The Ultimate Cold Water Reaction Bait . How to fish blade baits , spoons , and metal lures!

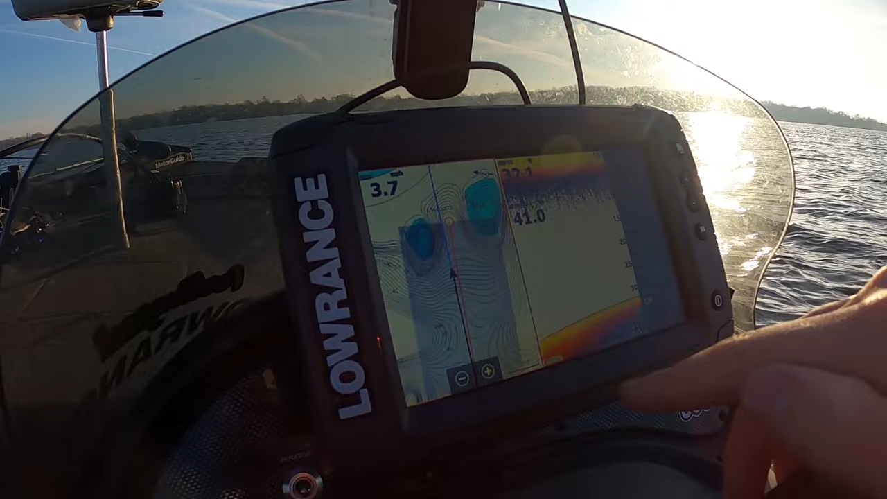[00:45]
all right folks so the first spot we're gonna check is this spot right here we got two underwater
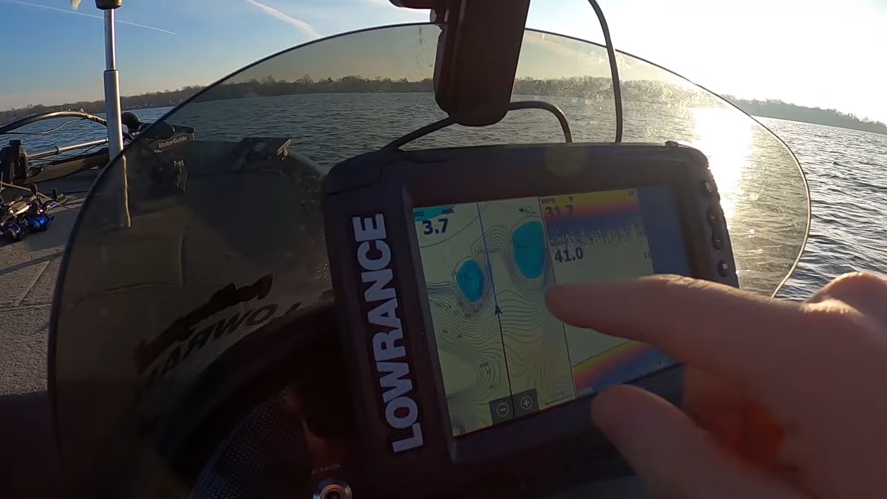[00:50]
humps this area right in the middle screams wintertime perch wintertime walleye so we're gonna run right through the middle of this and we're gonna loop around we're
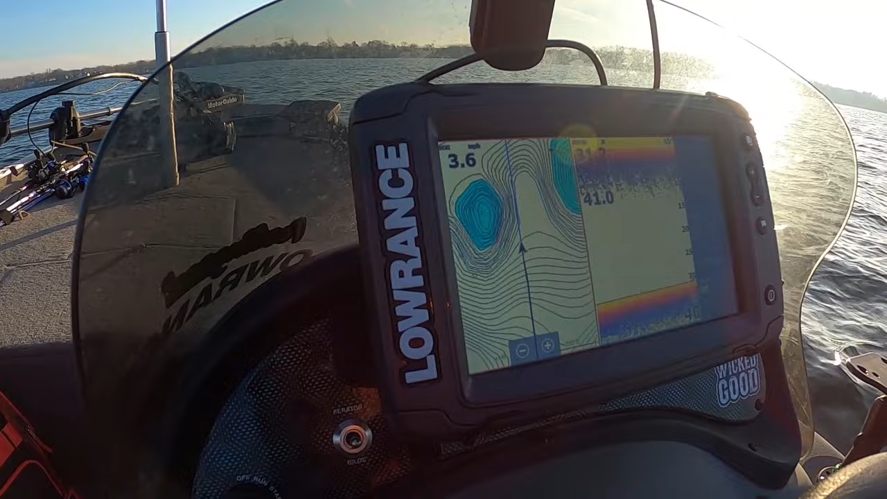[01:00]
not gonna fish it until we start seeing a bunch of stuff marking but i'm seeing a mark right here that's probably a walleye sitting on the edge of this flat in 30 feet of water you know it's a walleye because it's a big
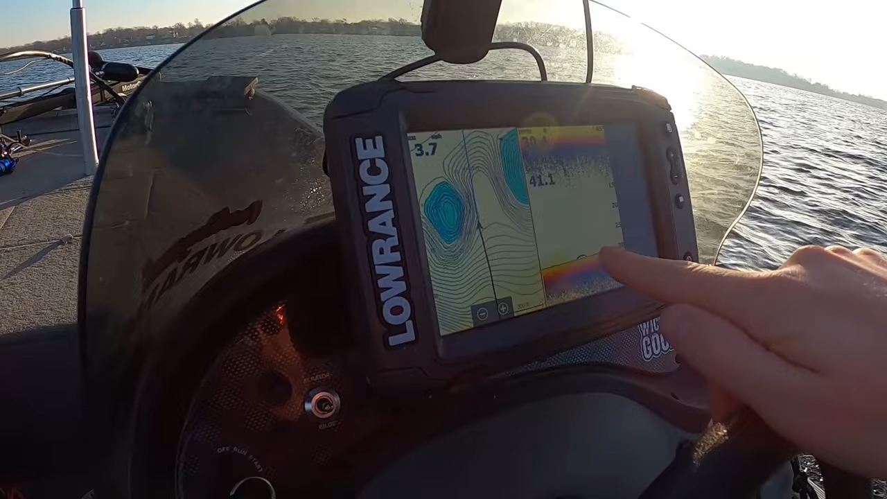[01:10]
arch right right in here we're gonna run up this flat and see what we can find on the graph before we ever start fishing in the wintertime you're gonna have to do a lot more graphing than you are fishing just kind of the way it is when the water is cold as it is 41 we're gonna be doing a lot of vertical jigging a lot of stuff today so we got a couple walleye in there let's find some perch